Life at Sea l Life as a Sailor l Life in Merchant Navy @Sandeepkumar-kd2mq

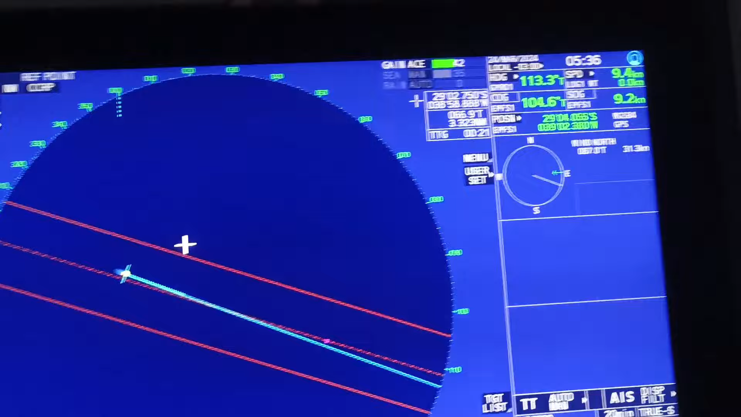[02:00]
we get to see ships very rarely. And here you can see we are doing 9.2 knots.
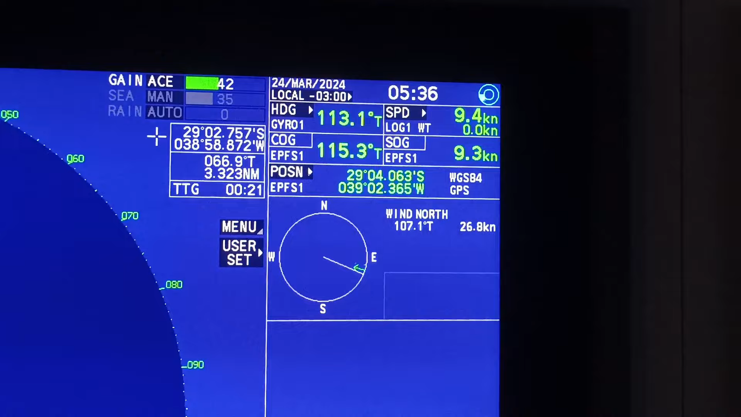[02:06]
As per the present loading condition, we should have done at least 11 to 12 knots. But sea condition rough होने की वजह से we have wind from right ahead,